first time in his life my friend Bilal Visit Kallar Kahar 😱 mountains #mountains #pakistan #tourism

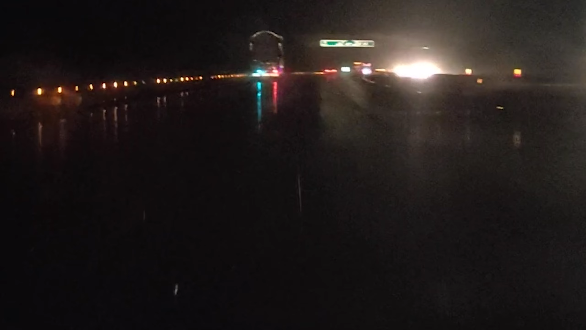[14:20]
बारिश यार बड़ी हैवी बारिश हो रही है यार, क्या नजारा है यार मामी यार, अल्लाह